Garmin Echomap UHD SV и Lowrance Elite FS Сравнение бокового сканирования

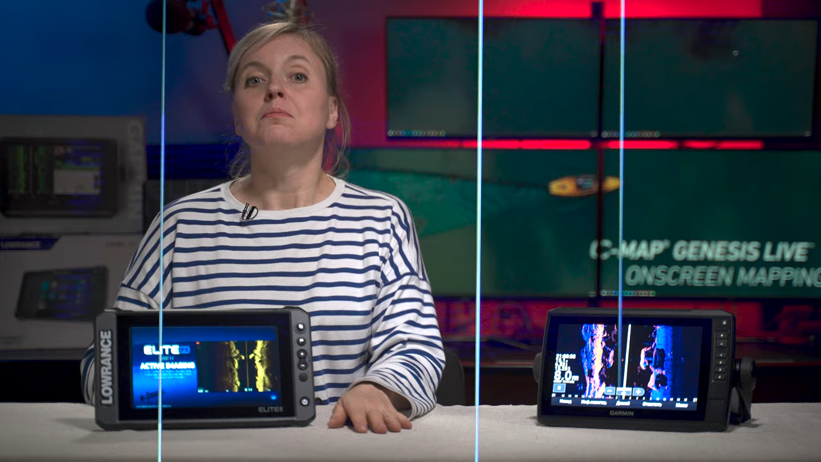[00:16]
Привет. Да, есть небольшие накладки. Дело в том, что эхограмму на младших моделях Гармина невозможно воспроизвести на самом аппарате.
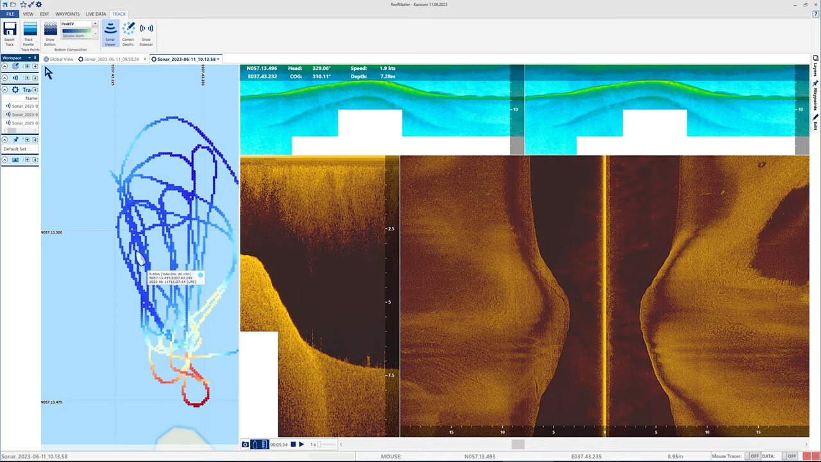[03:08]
Мы видим покрышку и даже если присмотреться, видим муляж рыбы.
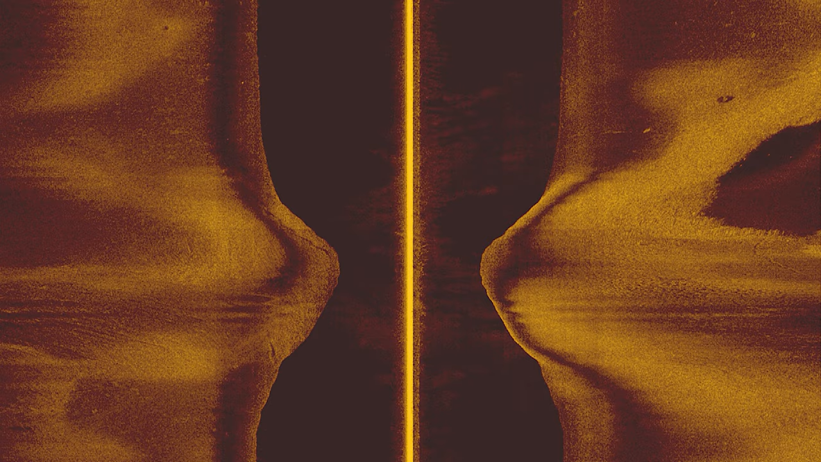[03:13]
Прошли многочисленное количество раз на малой скорости – от 2 до 5 км в час. Показываем вам среднестатистический результат.
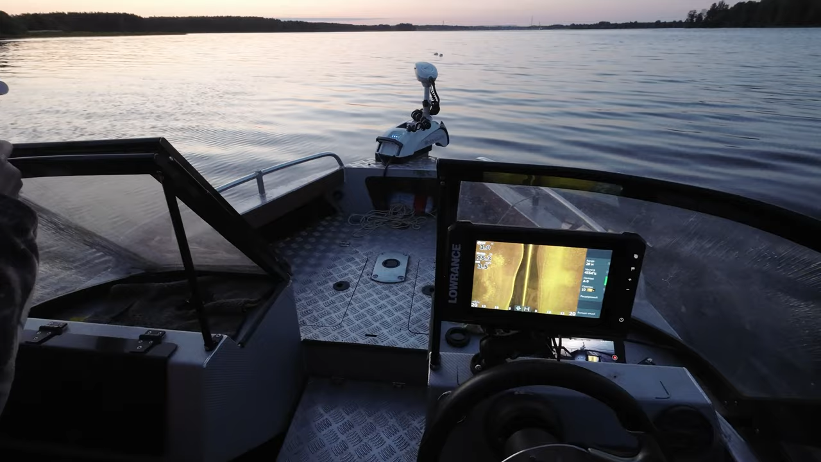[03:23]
Переключаемся на частоту 455
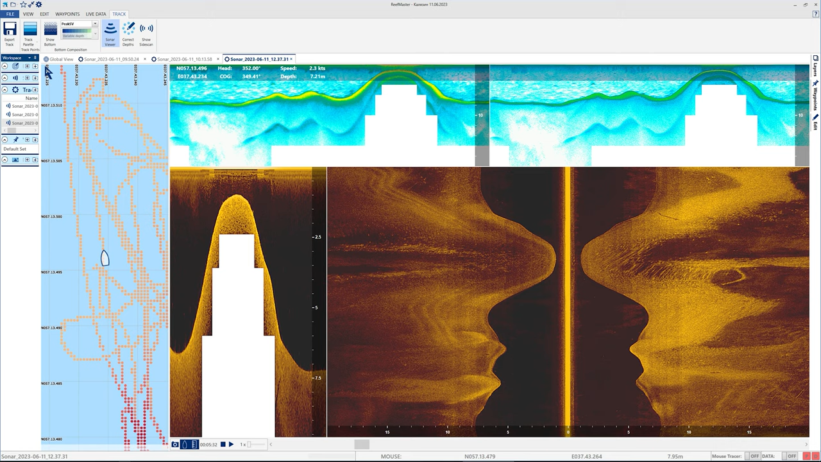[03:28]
кГц и качество наблюдения резко ухудшается.
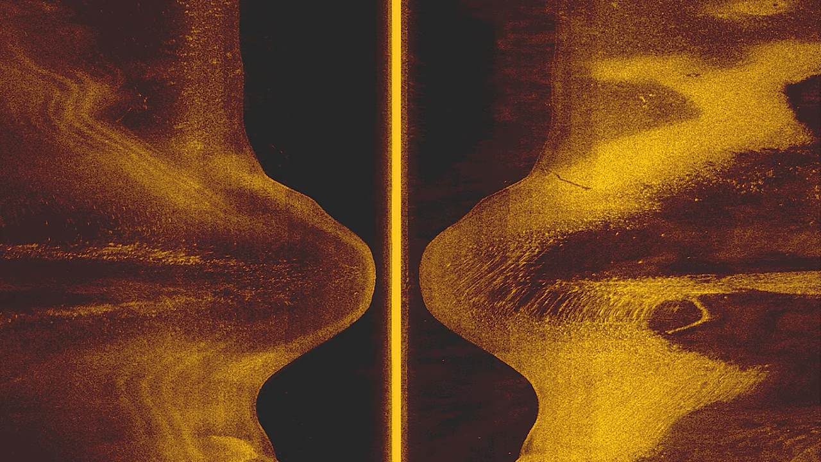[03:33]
Муляж рыбы заметить практически невозможно. И даже покрышку в большинстве случаев не разглядеть. В общем, частота 455 кГц позволяет
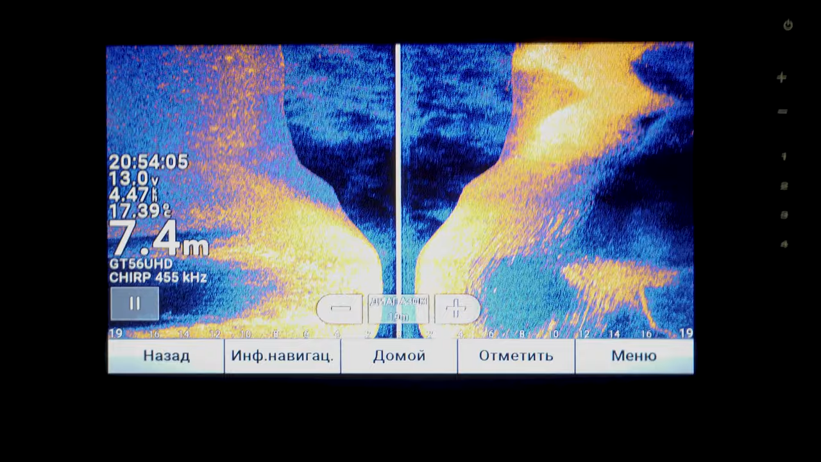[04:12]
On screen: depth 7.4 m
В общем, на глубинах около 7 метров рыбопоисковый функционал на этой частоте крайне слабый на обоих охолотах.
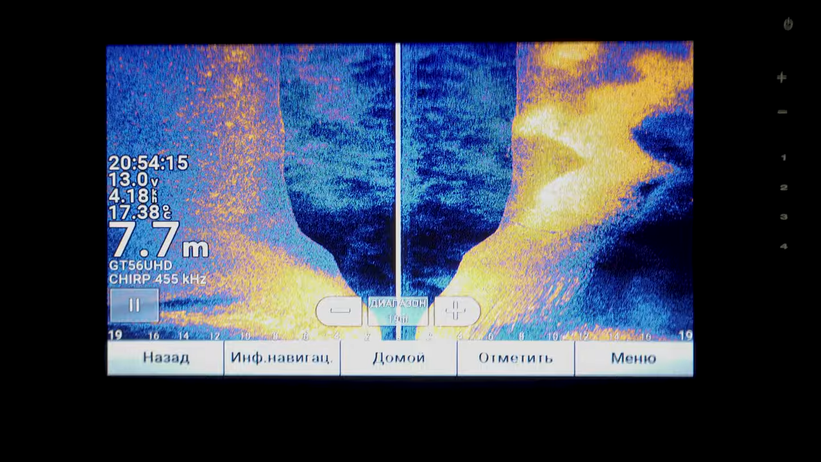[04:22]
On screen: depth 7.7 m, water 17.38°C
Включаем частоту 810 кГц.
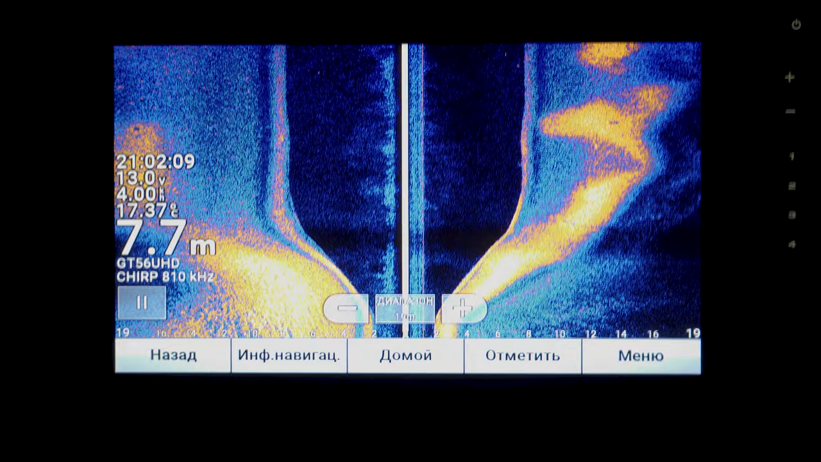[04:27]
On screen: depth 7.7 m, water 17.37°C
Не могу сказать, что ситуация кардинально изменилась. Кстати, хочу отметить, что Garmin лучше справляется с волнами. Каким-то образом он их отфильтровывает. Картинка не превращается в стиральную дождь, как на Lawrence. На частоте 810 картинка заметно лучше.
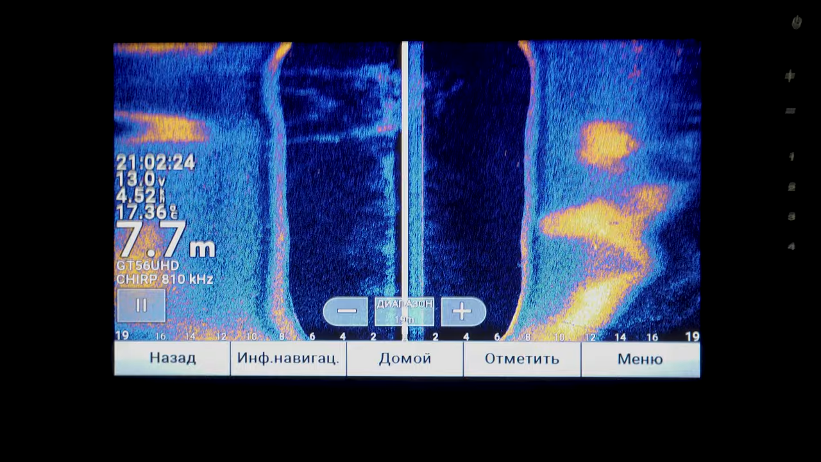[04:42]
On screen: depth 7.7 m
Но чисто по моим субъективным ощущениям покрышка менее различима, чем на Lawrence FS. А муляж рыбы я вообще не увидела.
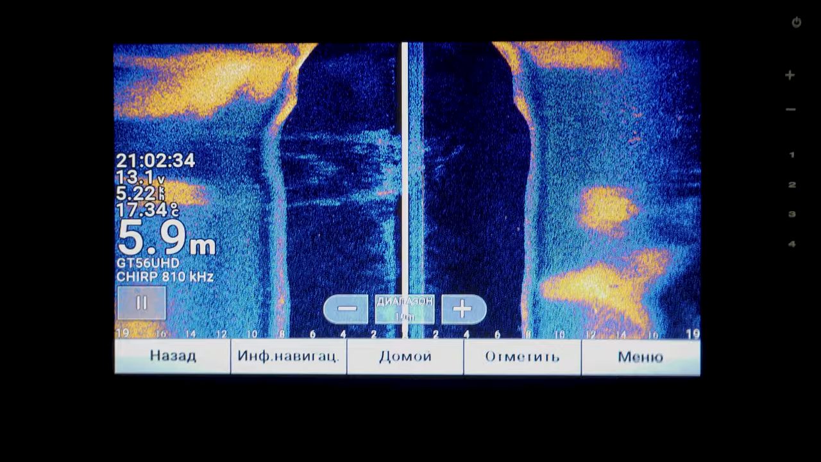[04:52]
On screen: depth 5.9 m, water 17.34°C
Возможно, если подрегулировать настройки, качество отображения можно и улучшить. Но на данный момент не берусь утверждать. В общем, без подготовки и регулировки яркости,
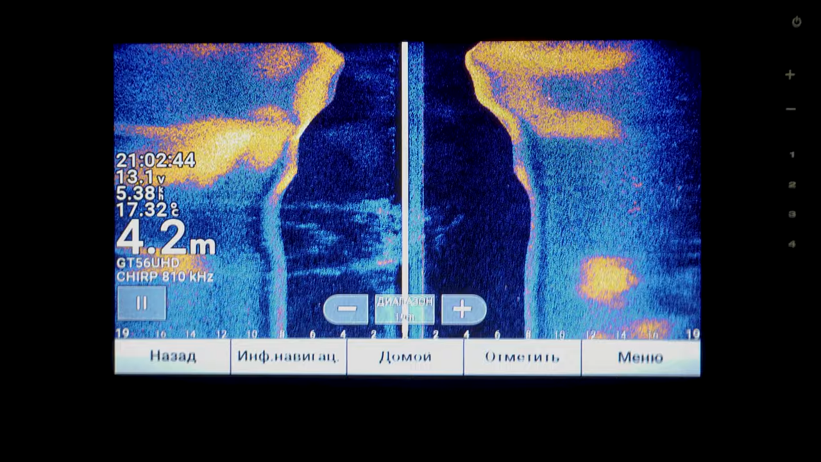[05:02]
On screen: depth 4.2 m
контрастности и прочих настроек вряд ли возможно найти объекты на дне. Ну, если заранее не знать, где они расположены. И лучше всех показала вся частота 1070 кГц, что, собственно, было ожидаемо.
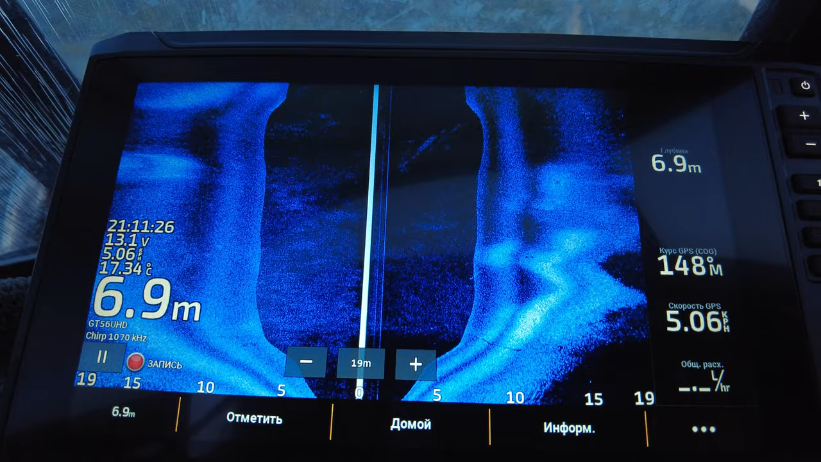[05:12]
On screen: depth 6.9 m, water 17.34°C
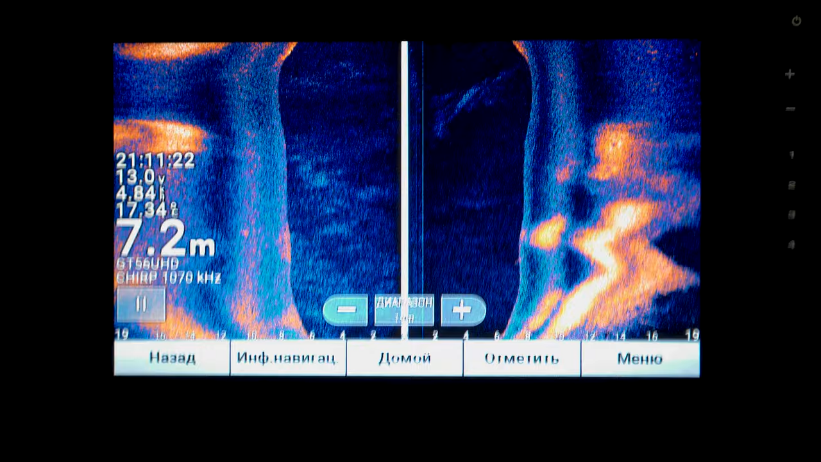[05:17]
On screen: depth 7.2 m
Однако аппарат перестал справляться с фильтрацией волн, и на картинке появилась спиральная доска.
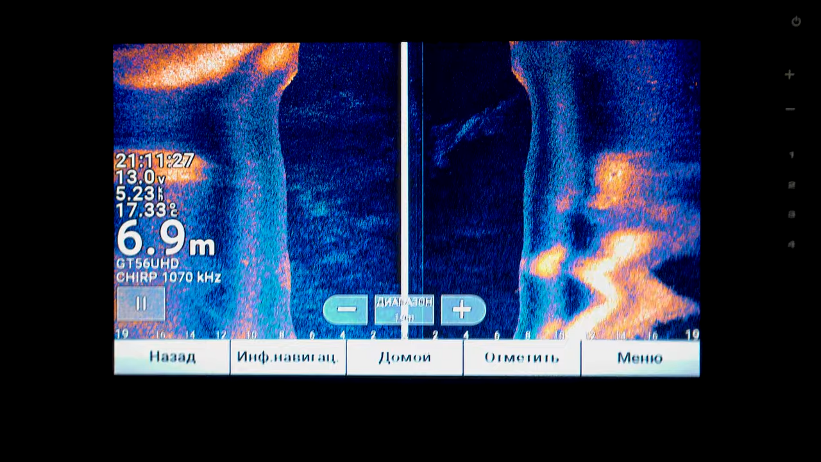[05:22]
On screen: depth 6.9 m
Да, если знать, где и что искать, то есть шанс найти то, что ищешь.